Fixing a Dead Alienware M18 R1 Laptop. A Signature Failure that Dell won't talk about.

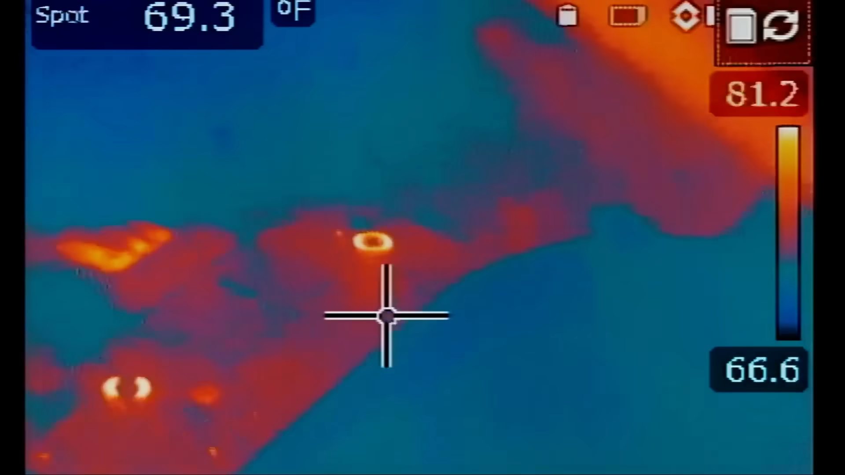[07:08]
On screen: spot 69.3°F
thermal camera on i'm going to inject at the current sense resistor
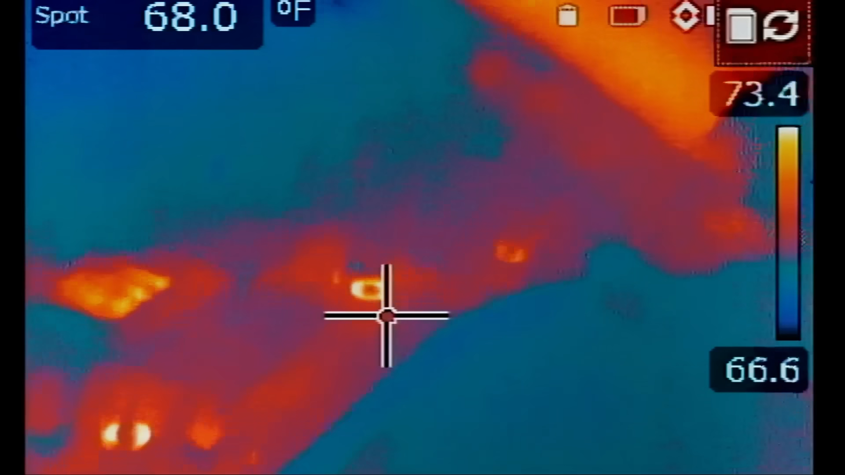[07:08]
On screen: spot 68.0°F
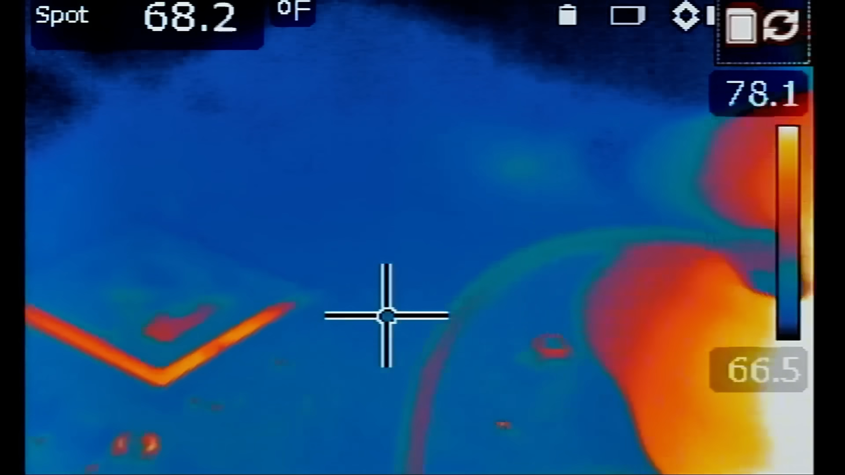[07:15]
On screen: spot 68.2°F
and look at this something got hot right over here see it's not at the rmosfet it's not the cpu something else interesting
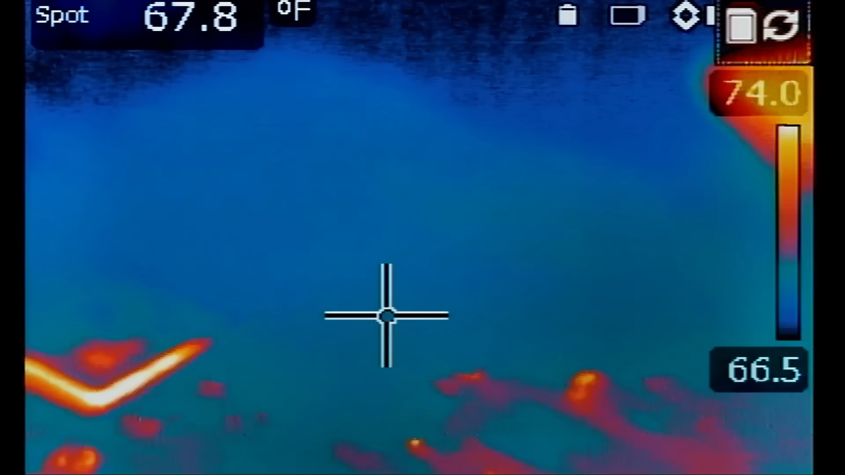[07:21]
On screen: spot 67.8°F
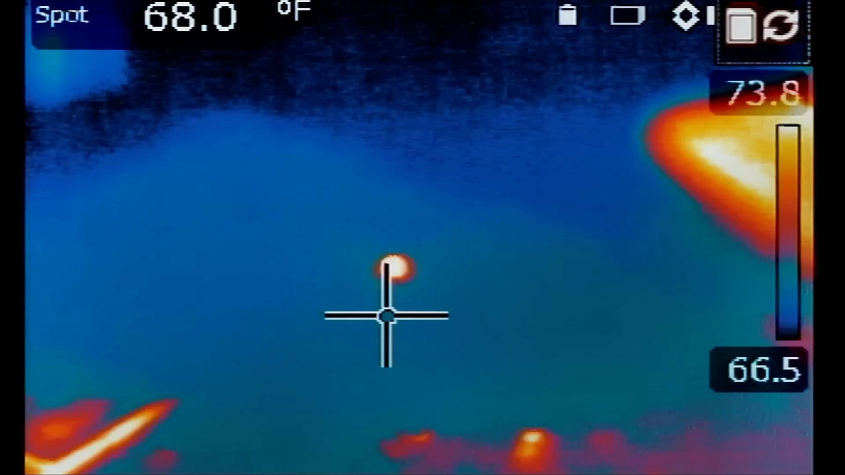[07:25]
On screen: spot 68.0°F
okay so what's here possibly a faulty cap i'm almost 99 sure it's a faulty cap